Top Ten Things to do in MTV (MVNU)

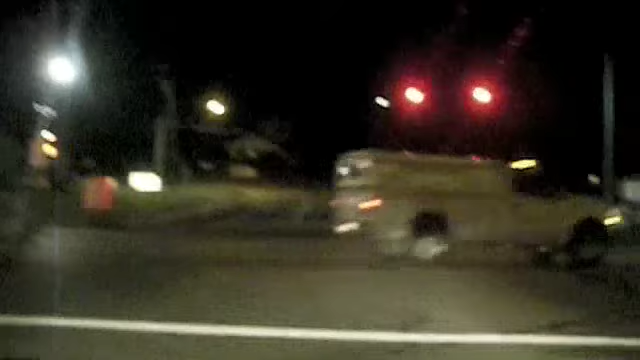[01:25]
That is another truck. Okay, as we proceed, I believe this is east on Coshocton Avenue.